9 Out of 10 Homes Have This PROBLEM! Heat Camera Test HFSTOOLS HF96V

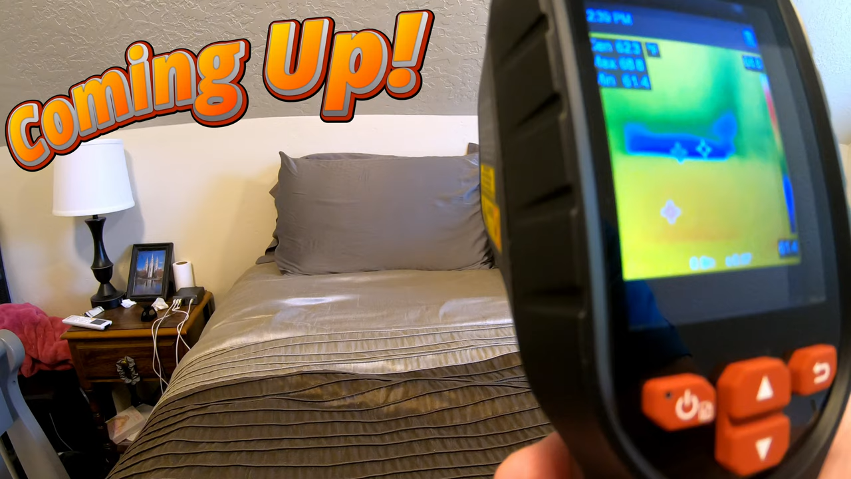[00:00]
So we've got a substantial insulation problem there.
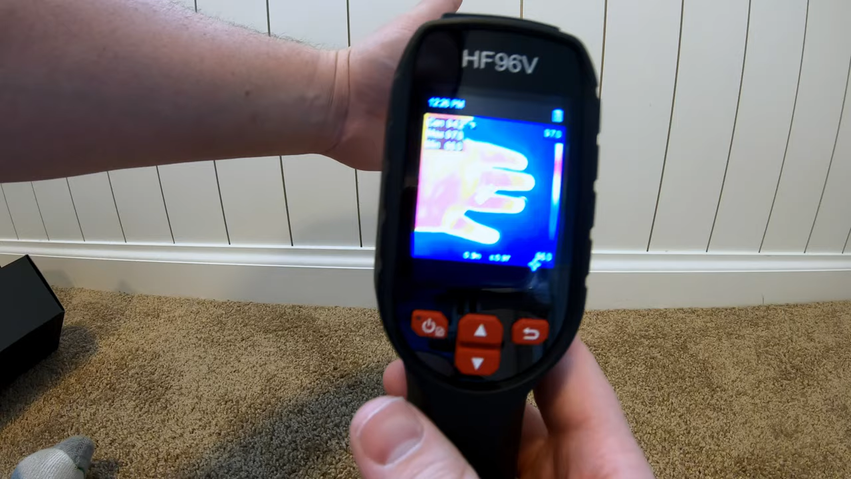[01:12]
If you push the up and down buttons, it will change how the image appears, which is pretty cool. I personally like the, rainbow colored one, this one right here, but you have different options.
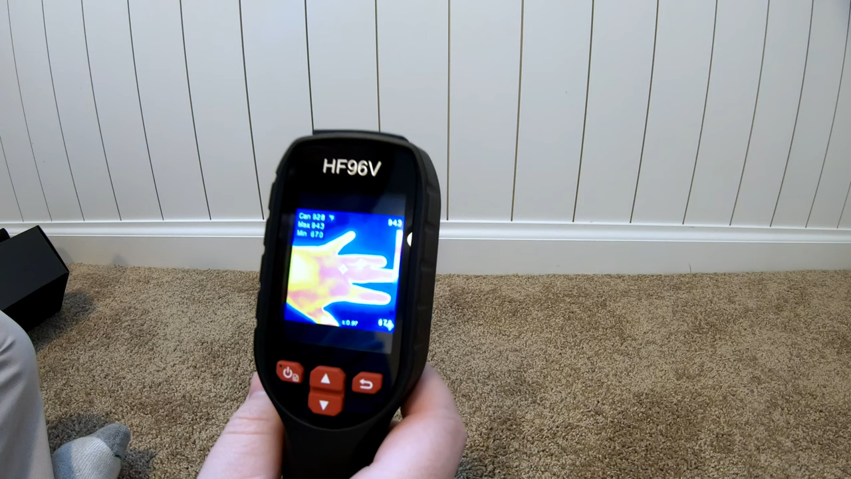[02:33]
So I'm gonna throw this up on the screen. This is the captured image from the camera. It's pretty straightforward and simple. Up in the top left corner, we've got temperatures.
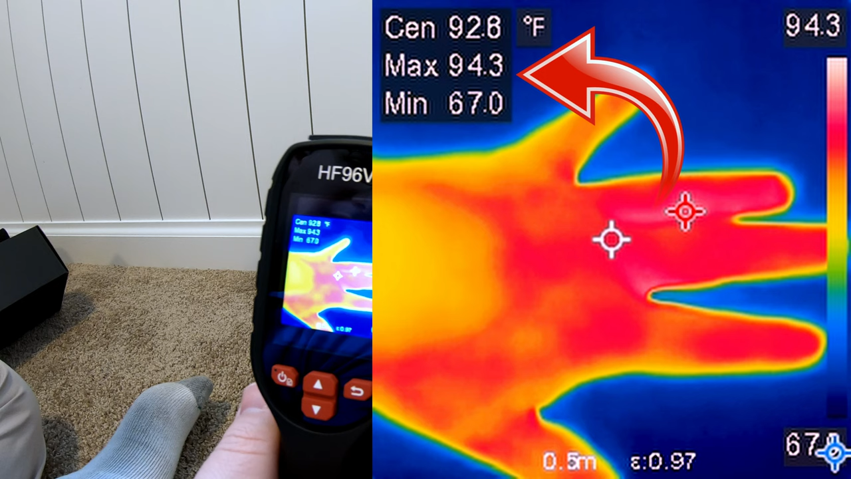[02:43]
Okay, we've got the center temperature, we've got the maximum temperature, and the minimum temperature.
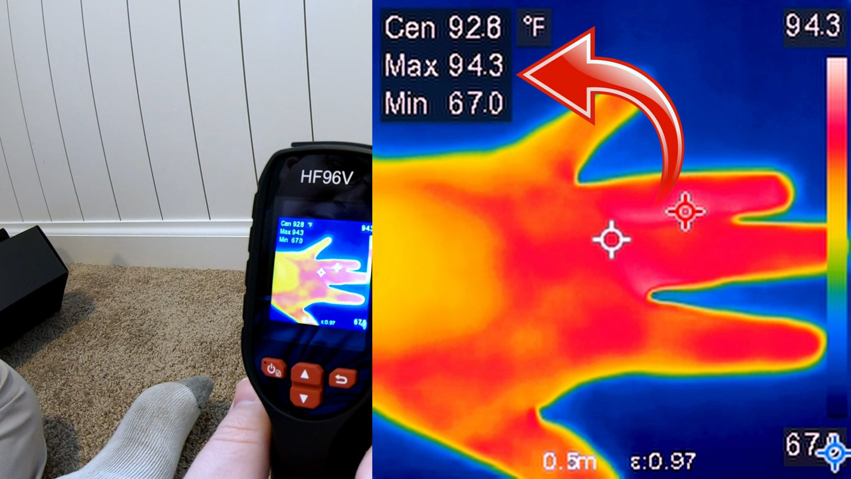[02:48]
The center temperature is right there in the middle where you're pointing the thermal camera. The max temperature is right there on the side of my finger, and it's represented by that red crosshair. And then the minimum is clear down at the bottom right corner, because the wall is the coldest point in this image, and that's 67 degrees, as you can see. We've got a legend on the far side there that shows, okay, the bottom coldest temperature we're seeing is 67,
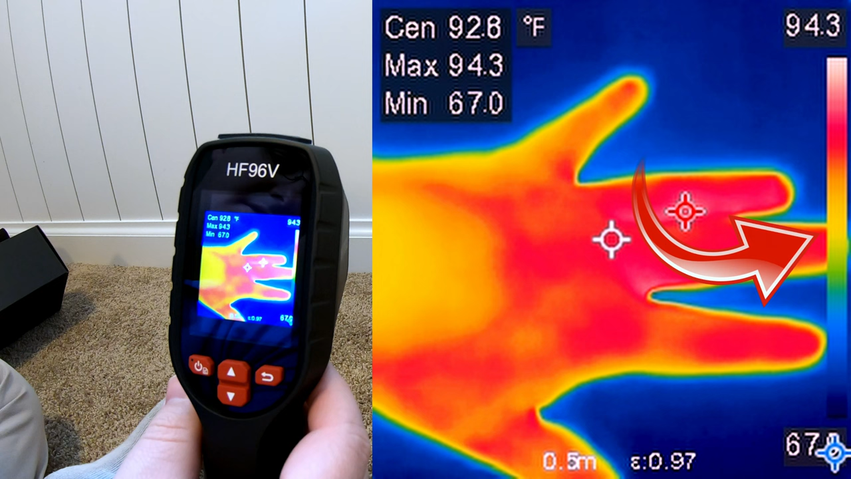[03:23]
On screen: max 94.3°F, min 67.0°F
the hottest temperature we're seeing is 64.3, and so then you have a gradient there of different temperatures between that, so you can easily kind of map the other temperatures based on their color.
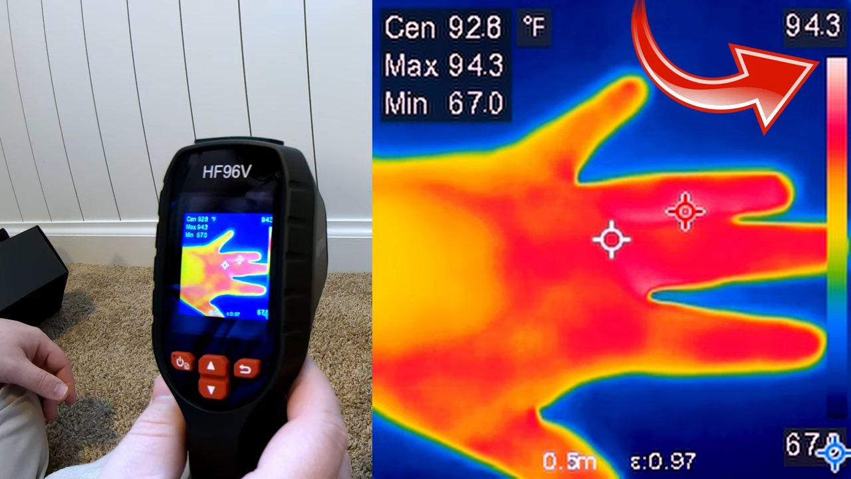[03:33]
On screen: max 94.3°F, min 67.0°F
So I think that's pretty cool. The other cool thing is I've set this up so that it also captures an actual image.
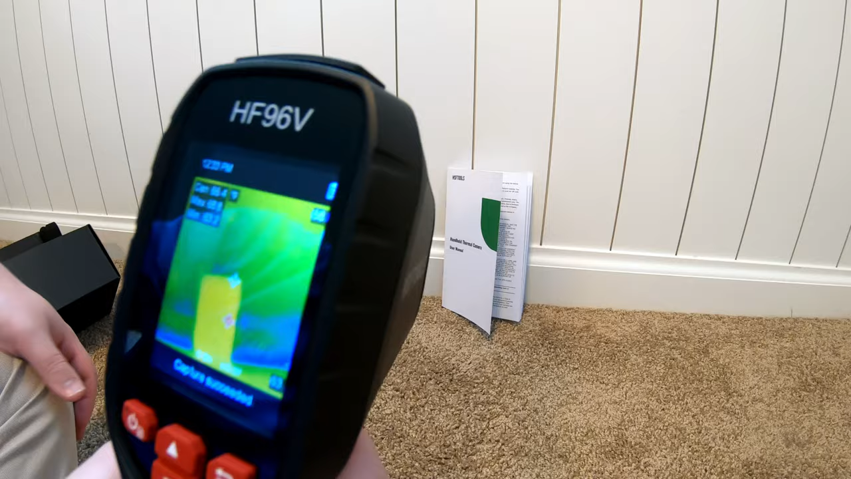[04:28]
So if we want to see like right there in that the crack of that wall, we can do that and release and it will take the picture. But that way we know exactly what our center point in the image was targeting.
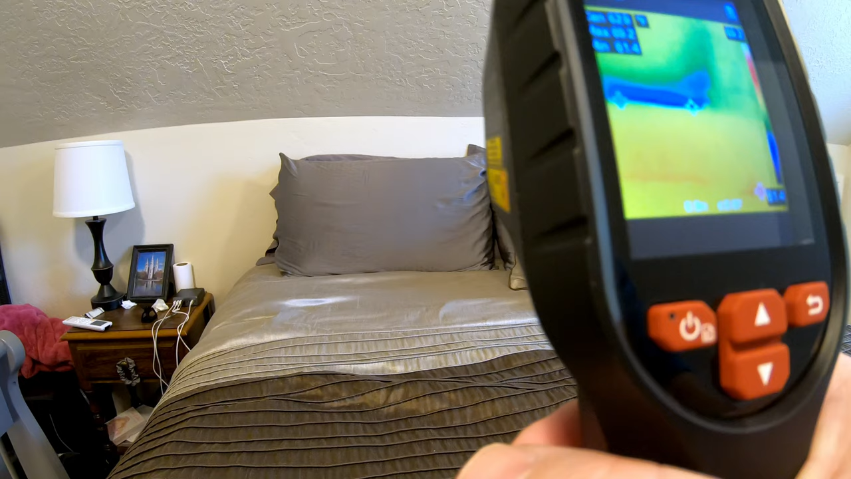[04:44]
Right behind those pillows on the left side, very cold spot there.
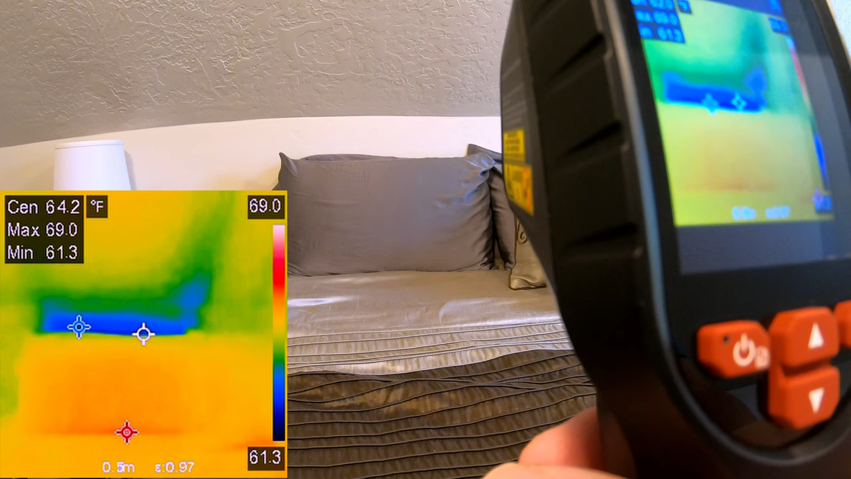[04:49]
On screen: spot 64.2°F, max 69.0°F, min 61.3°F, scale top 69.0°F, scale bottom 61.3°F
We're talking low 60s, almost in the high 50s. So we've got a substantial insulation problem there.
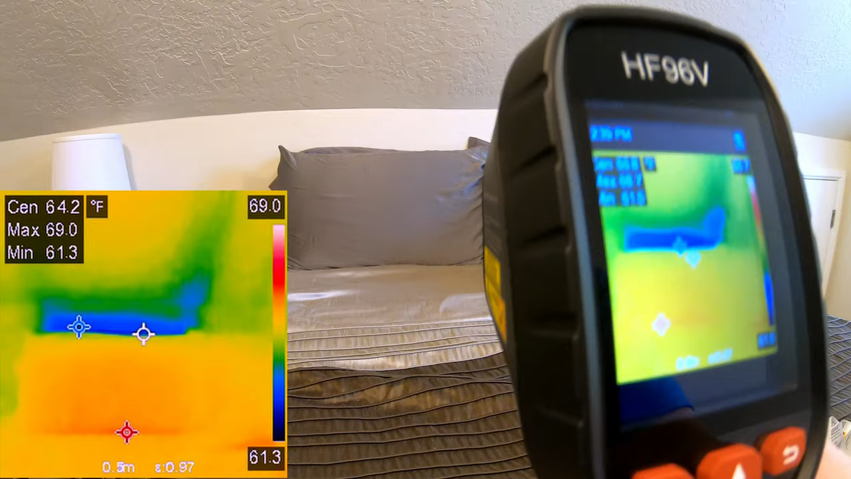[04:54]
On screen: max 69.0°F, min 61.3°F, scale top 69.0°F, scale bottom 61.3°F
that needs to be addressed. Thankfully, I have access to that, so I can fix that.
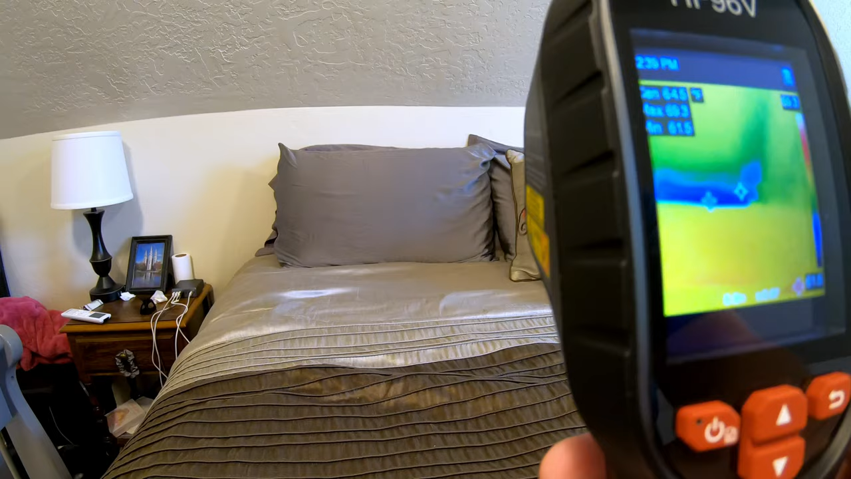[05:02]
This could be invaluable as far as finding out where you may have some insulation issues in your house, and you could potentially fix that and